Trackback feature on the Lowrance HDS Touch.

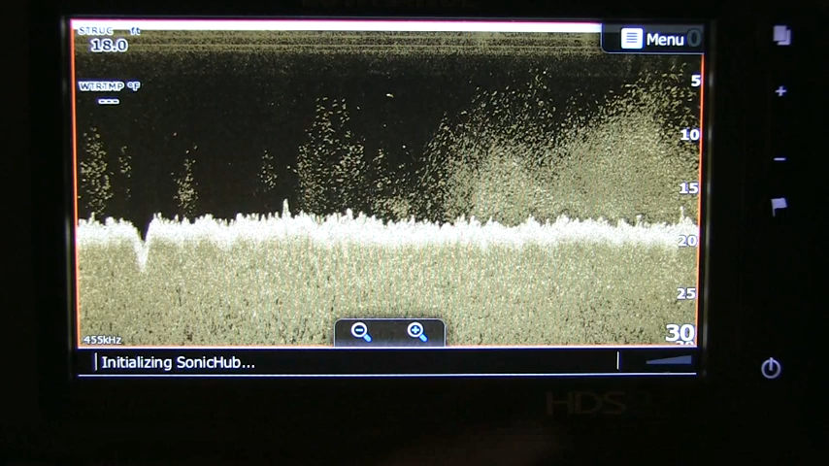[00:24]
all right guys let's get started here as you can see i got my downscan display all right let's say we pass an object about 45 yards
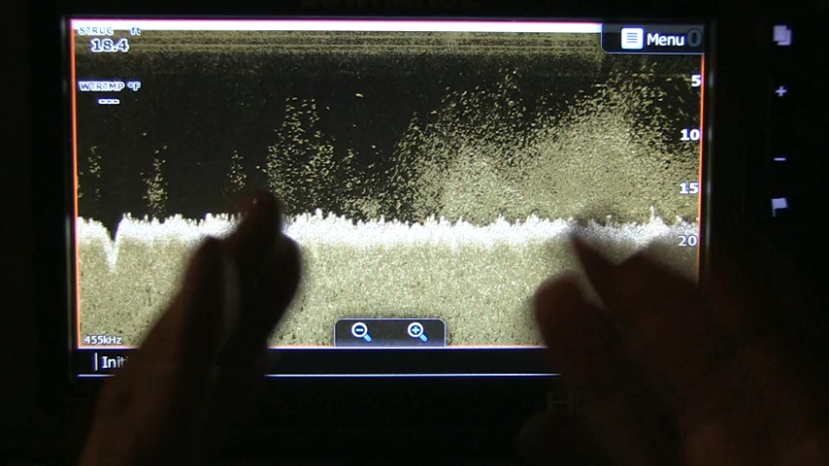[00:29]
back instead of turning the boat around let's use the trackback feature so let's touch the
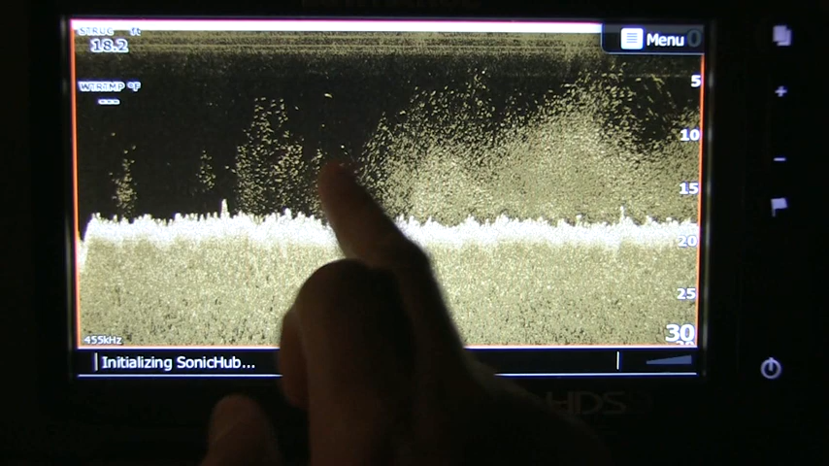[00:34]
On screen: depth 18.2 ft
screen as you can see is what i call a timeline right
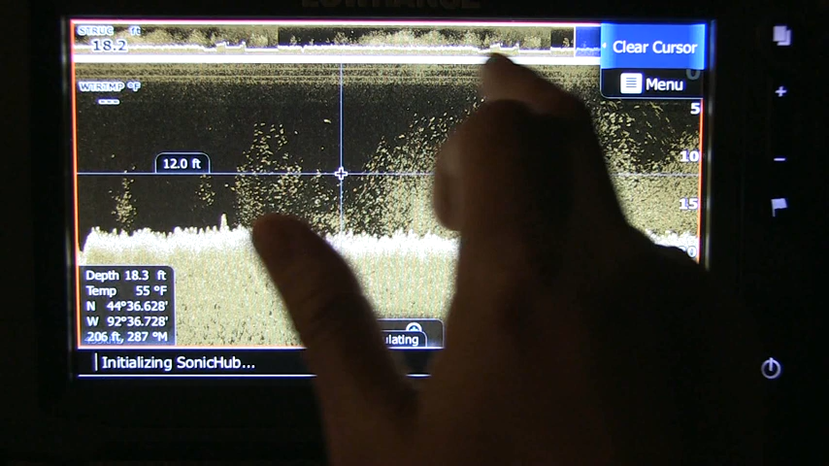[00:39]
On screen: water 55°F
there and there's the object right there that we want to go look at either
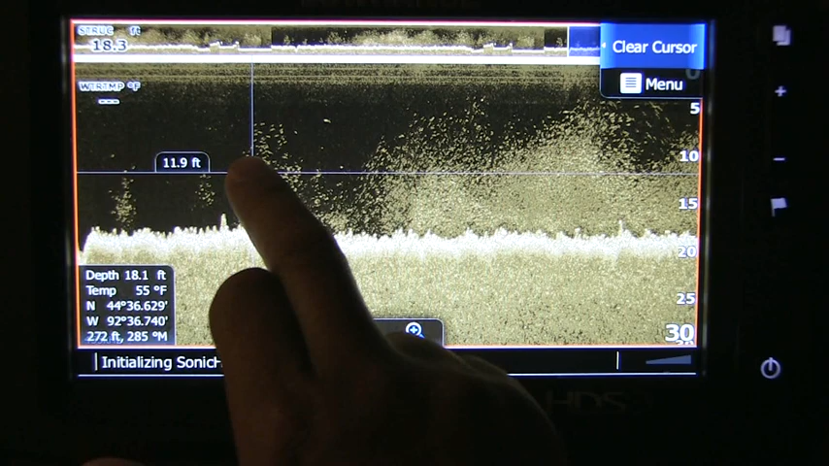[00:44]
On screen: depth 18.1 ft, water 55°F
touch the pound screen and move back or you notice that little blue box touch it and go right to it a
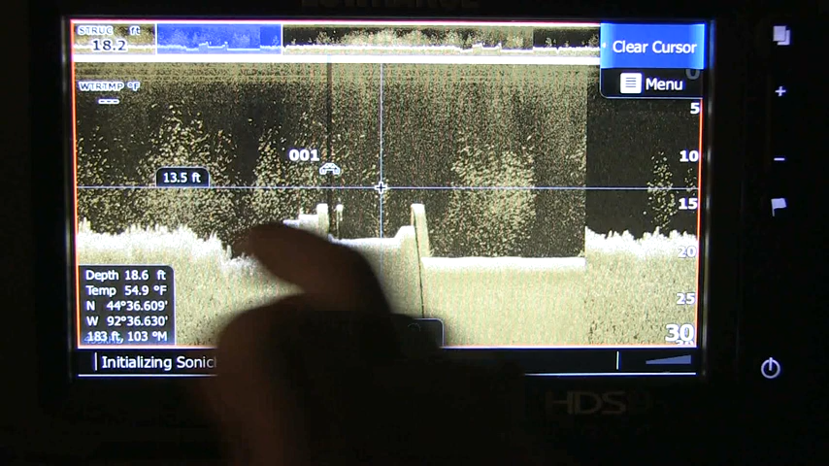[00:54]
On screen: water 54.9°F
lot quicker well let's say you want to make a waypoint on it so hold it hold your cursor down there you go mark the waypoint
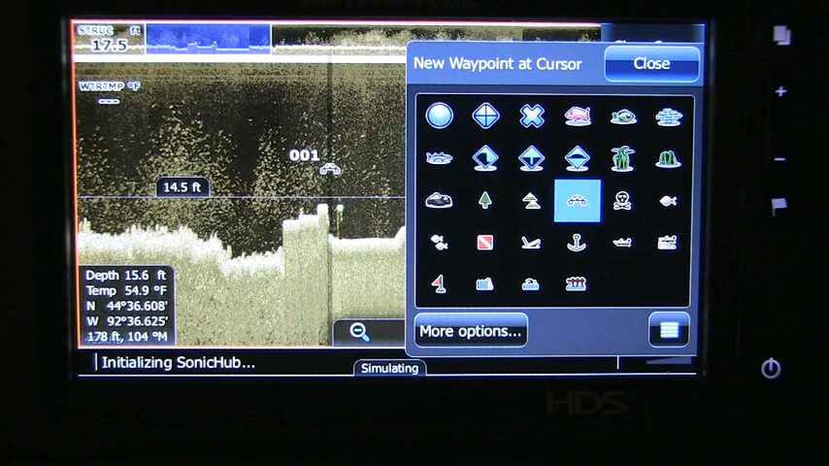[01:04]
On screen: water 54.9°F
well it's a bridge and there you go well this trackback feature also works on 2d sonar regular sonar well try this feature out next time